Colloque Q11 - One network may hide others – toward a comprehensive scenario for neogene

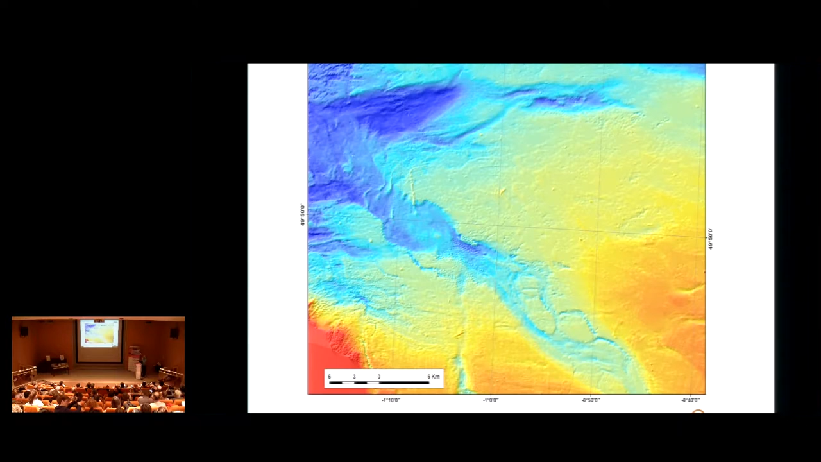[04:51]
Ça c'est l'image bathymétrique, on va voir la paléo-sène ici, et les systèmes de fosses un peu évidés juste au nord.